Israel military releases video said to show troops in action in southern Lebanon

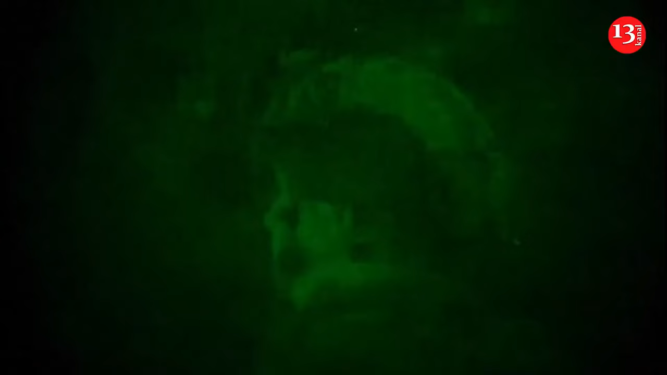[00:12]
It released video said to show troops in action in southern Lebanon and footage
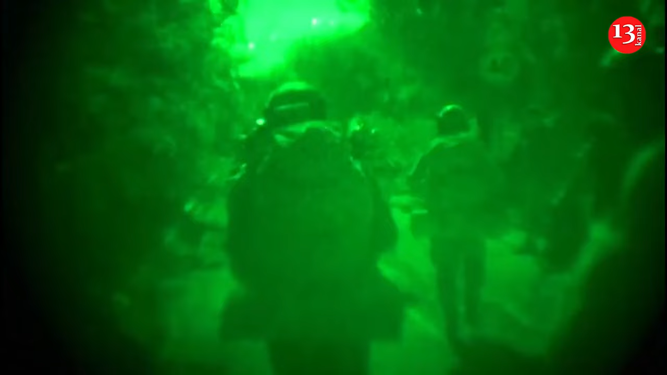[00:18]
showing the destruction of what it described as militant infrastructure.